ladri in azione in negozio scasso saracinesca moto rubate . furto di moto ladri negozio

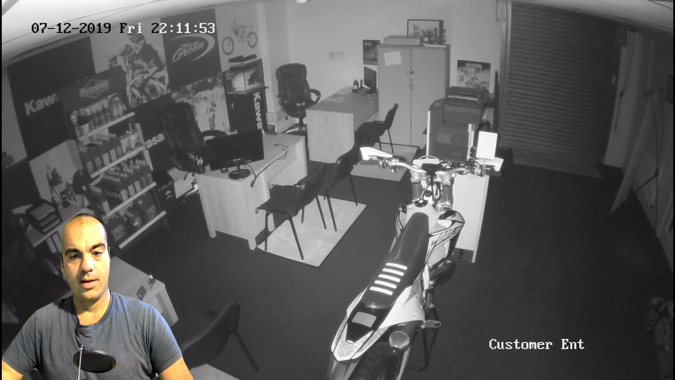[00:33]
È un'officina probabilmente perché ci sono dei ricambi, questo magari è l'ufficio, magari è un concessionario, non lo sappiamo. Quello che sappiamo è che di sicuro i ladri entreranno fra poco da quella porta blindata, ovvero da quella sala cinesca. Però con questo video non sappiamo se in questi locali c'è un impianto d'allarme. Essendo un negozio di moto quasi sicuramente c'è un impianto d'allarme. Non vorremmo mai pensare che non fosse assolutamente protetto, quindi sicuramente un impianto d'allarme. Infatti si accenderanno anche le luci.